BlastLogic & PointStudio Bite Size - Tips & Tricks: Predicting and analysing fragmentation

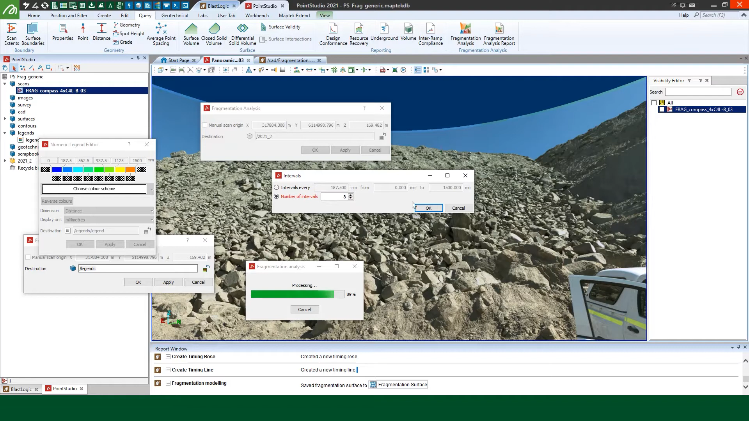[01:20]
maximum and minimum are set right click on the color bar to specify the number of intervals for the color and the desired color scheme
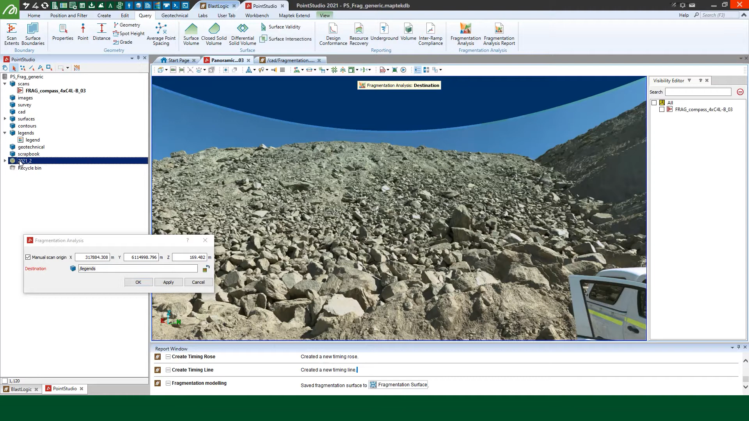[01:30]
now I've got the results in my container all we have to do is to run a report so track the fragmentation results and legends
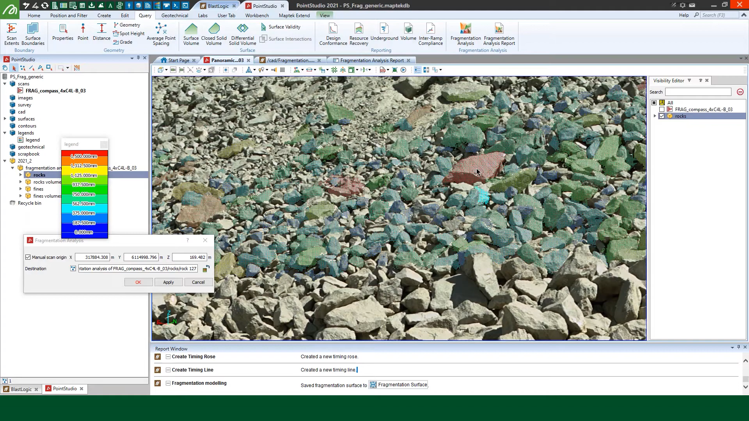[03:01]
it is also important to note that the tool allows manual manipulation of the rocks so as you can see firstly pressing plus and minus keys on the keyboard will increase the size of the objects for clear visibility
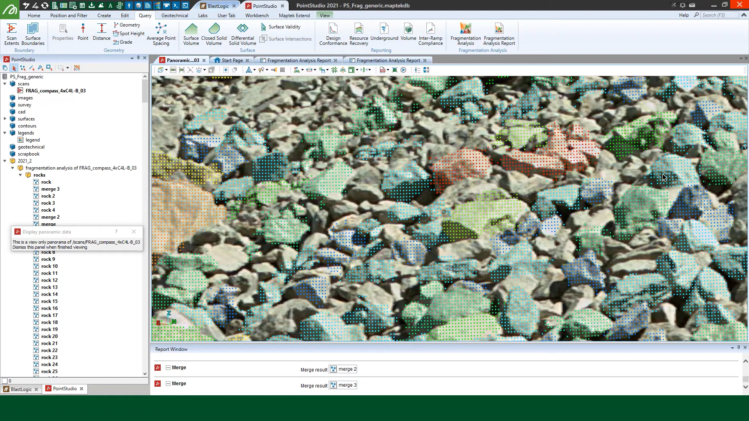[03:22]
so let's consider this example if a big rock was separated by the tool into two separate parts the user could use their discretion and merge these objects
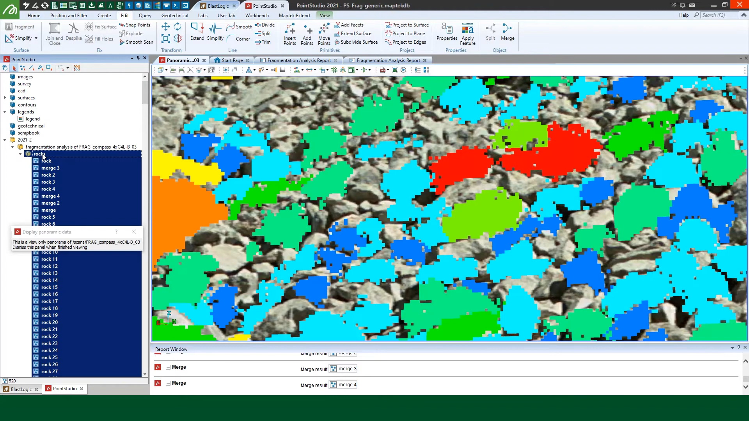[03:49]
and press ctrl 2 to recolor the objects the user can then run
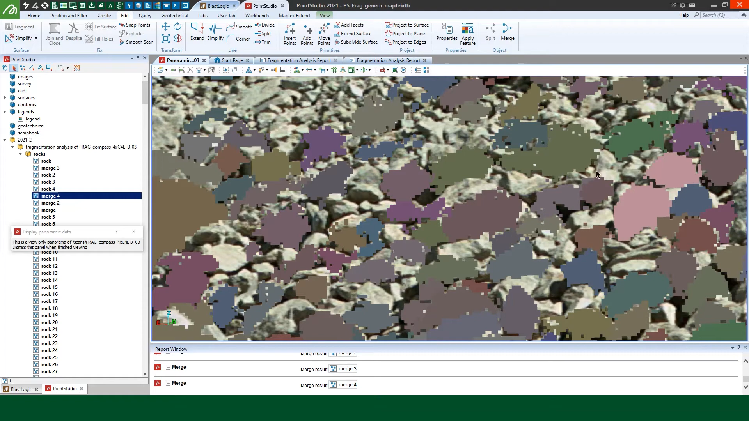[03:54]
the fragmentation analysis again based on this new rock sizing